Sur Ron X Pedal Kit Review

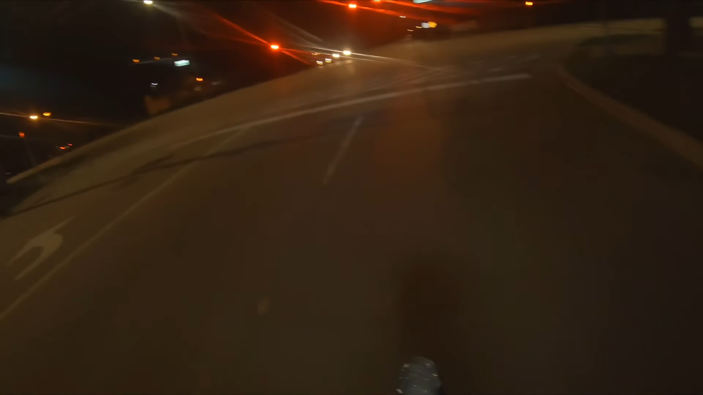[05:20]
the headlight on it is plenty enough for me to see at night what i want to do just because i know this is a really short review and video is i want to check out this one spot i was thinking about jumping so i'll just ride down there quickly scope it out see if i could do anything on it hopefully i have enough sd card storage for